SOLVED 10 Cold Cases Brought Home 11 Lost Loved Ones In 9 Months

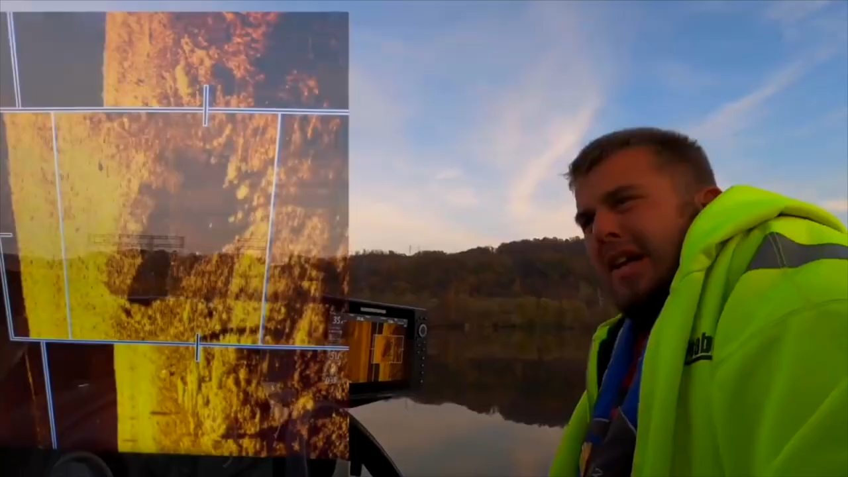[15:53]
Um, I show you on one of these clips, you could tell, you could tell it was Joni and Brian's car.
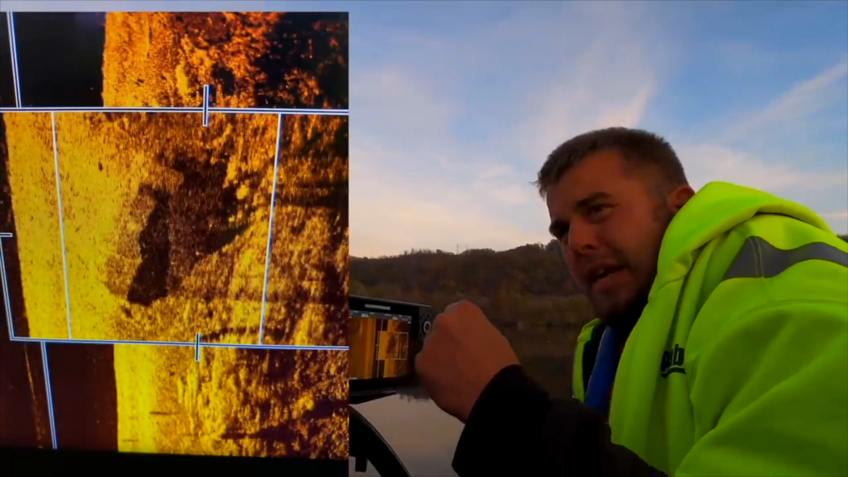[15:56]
Um, there was no doubting. I think it was, it was a Buick. No, it was a, it was a Buick. I think it was an Oldsmobile or Buick.
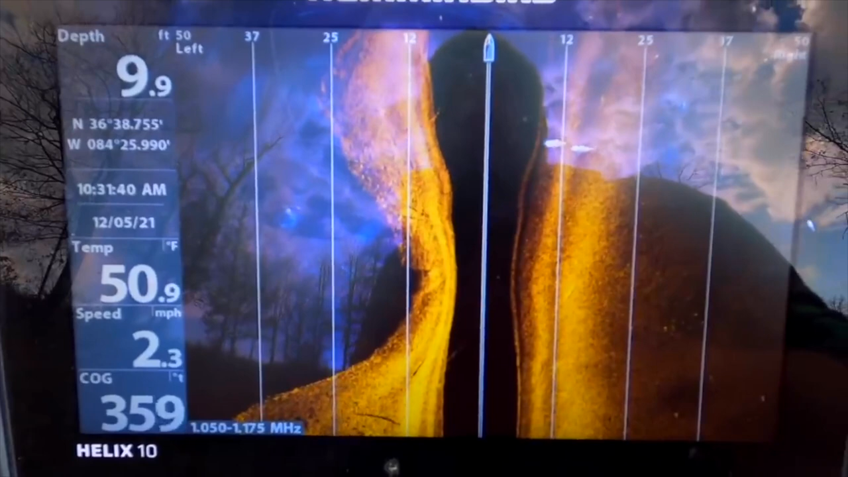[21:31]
On screen: depth 9.9 ft, water 50.9°F, speed 2.3 mph
If the vehicle was in here, it would be right up here, right? Yeah, right. Yeah.
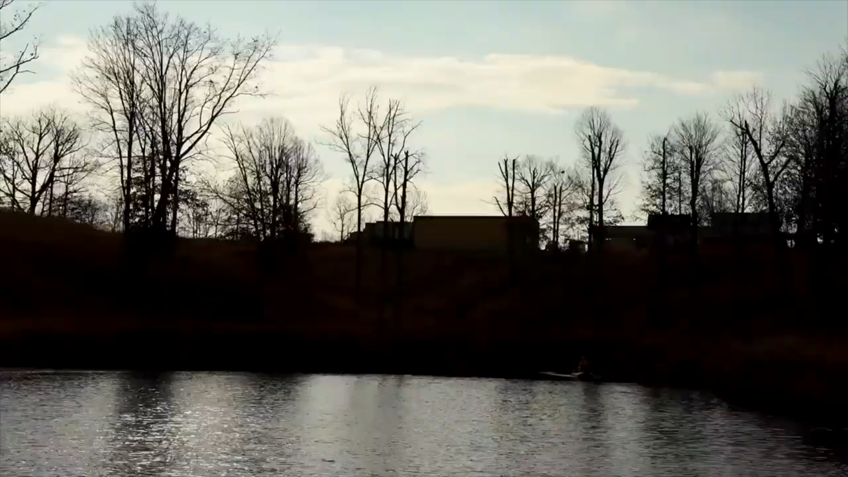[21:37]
You know, he's not here. We're going to continue to search today. And then all of a sudden out of nowhere, his truck shows up.
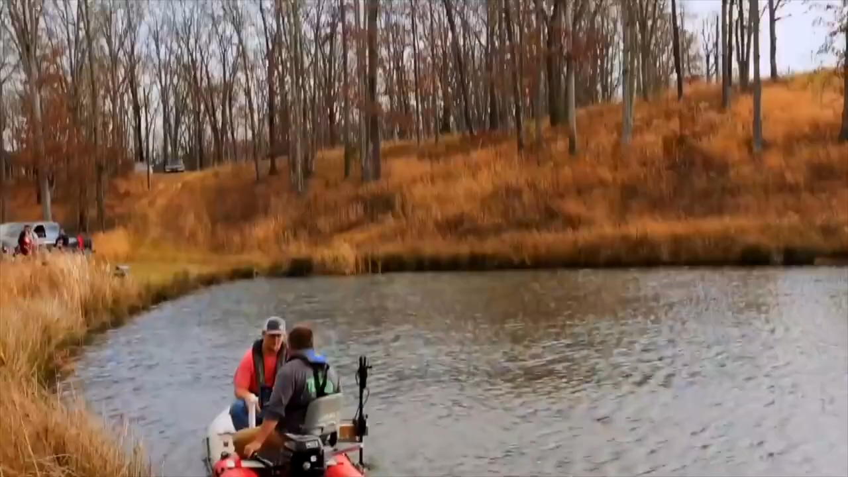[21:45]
Look over here. This is where I turned. See that?
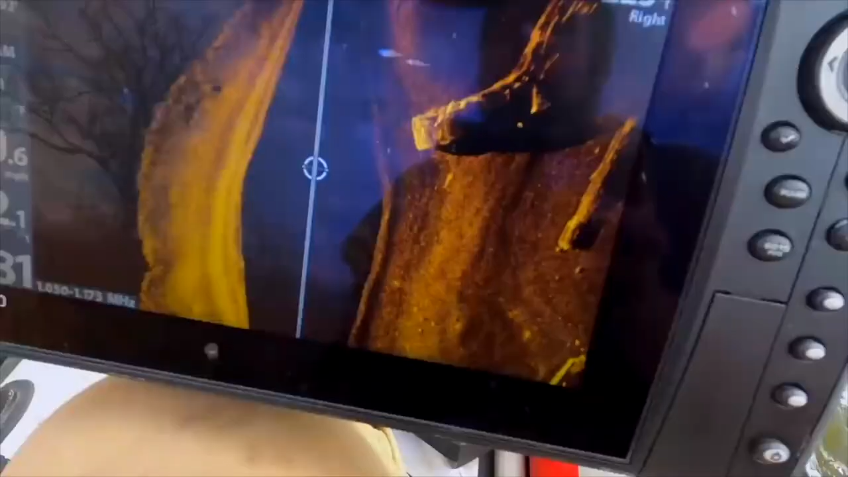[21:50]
Yeah. It's a big truck. It is.
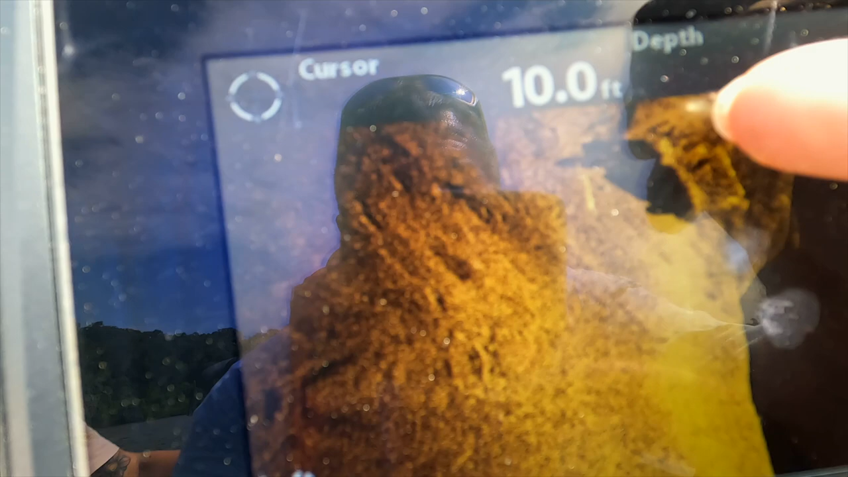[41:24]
to the fact i was turning trying to get a good angle at it
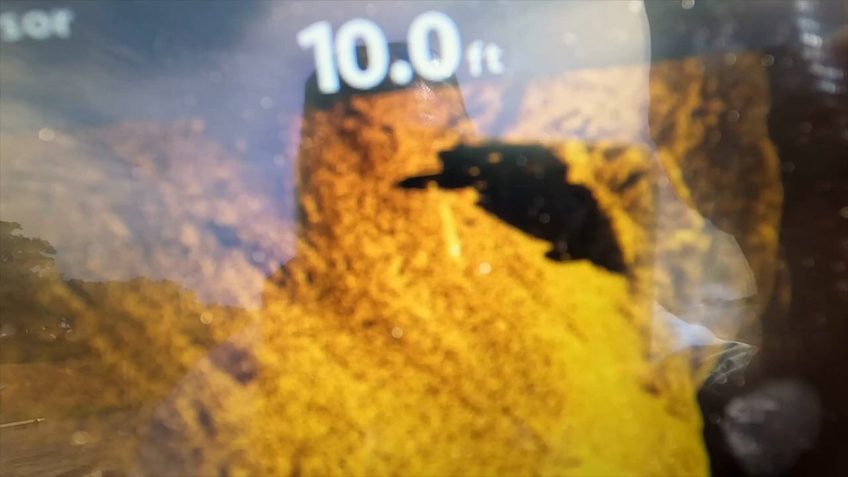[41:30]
On screen: depth 10.0 ft
but i'm almost i'm almost for certain that's a truck
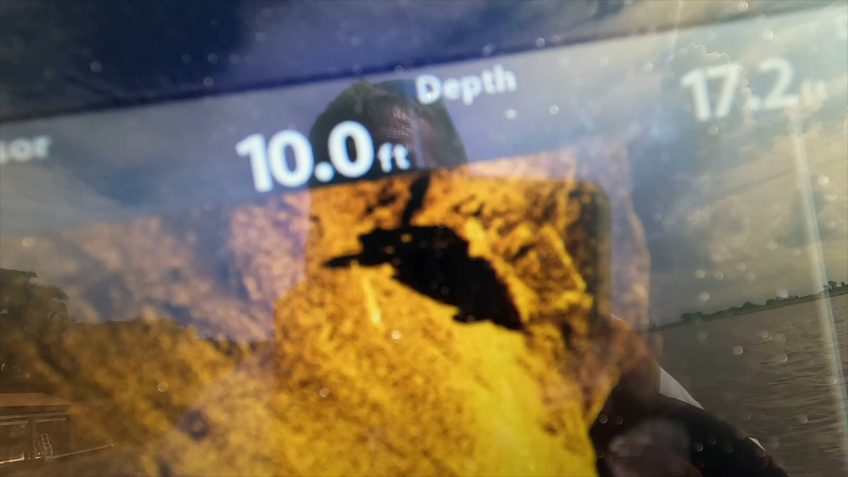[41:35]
the reason why is you got the square back in which is the tailgate
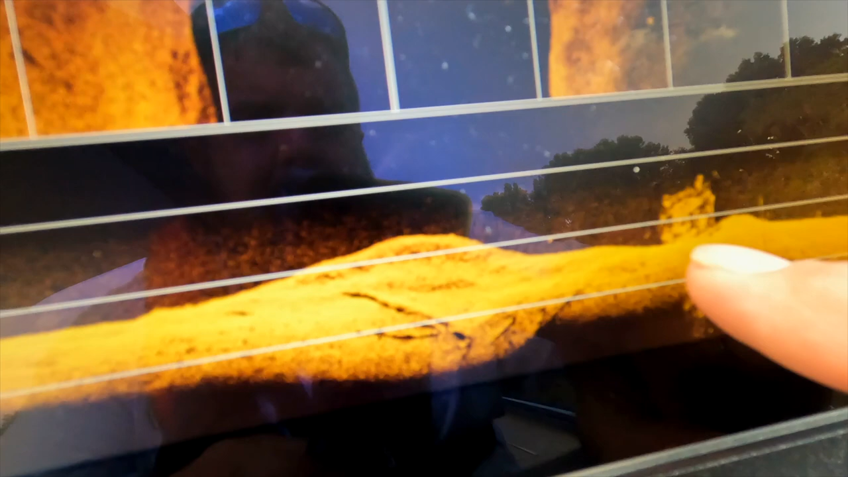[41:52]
even though we weren't able to tell if it was a truck right away i think it was something that jacob and i both knew this was it this is exactly what we had been
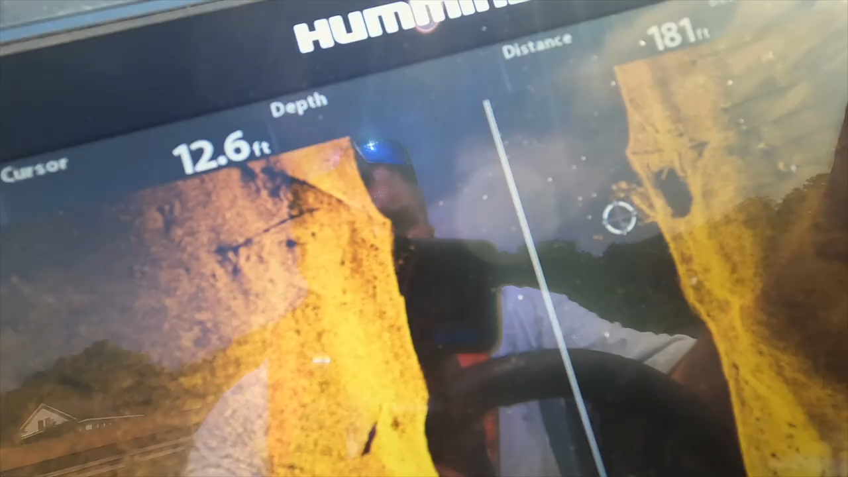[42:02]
looking for
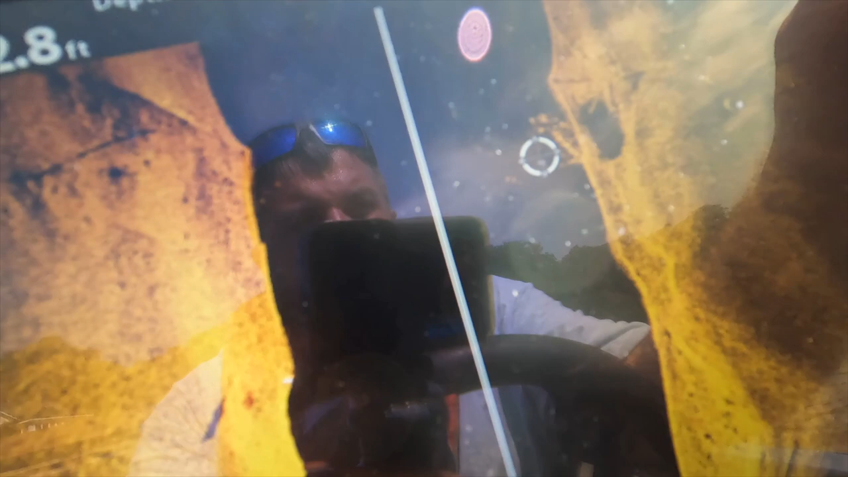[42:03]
a skewed image that was just fitting dimensions we were able to finally go over it at just